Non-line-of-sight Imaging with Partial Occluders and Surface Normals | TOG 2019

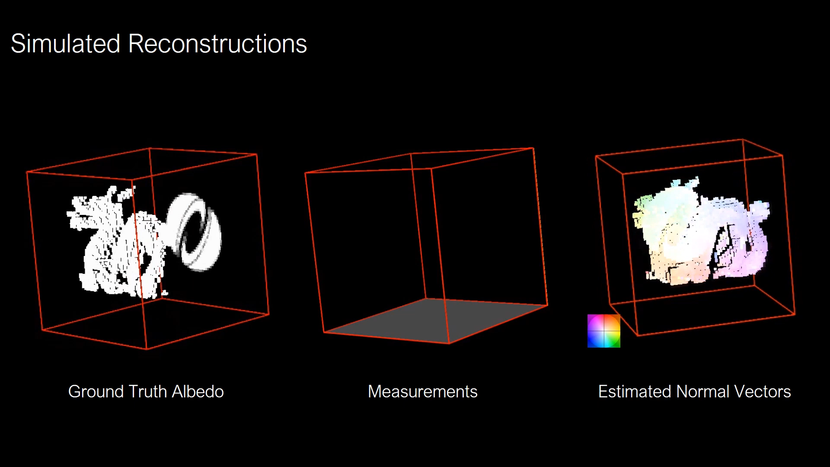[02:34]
We validate that this new factorization approach achieves significantly higher reconstruction quality than conventional non-light of sight imaging methods.
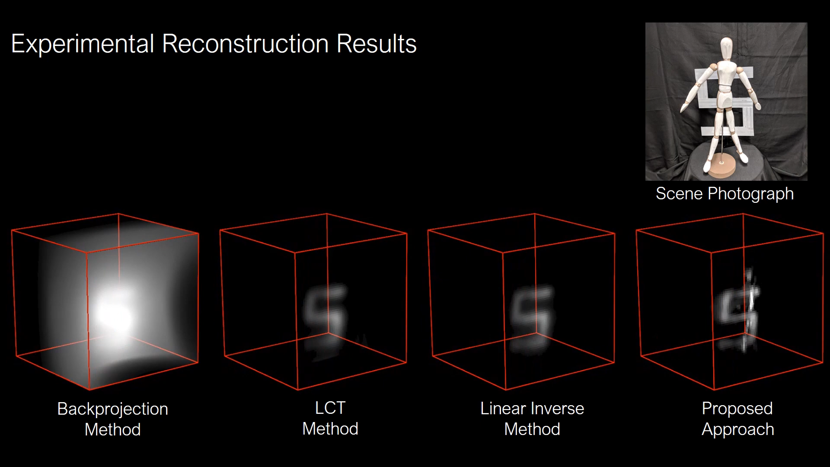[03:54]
Our method can recover object geometry that is occluded or heavily mixed with temporal responses from other objects nearby.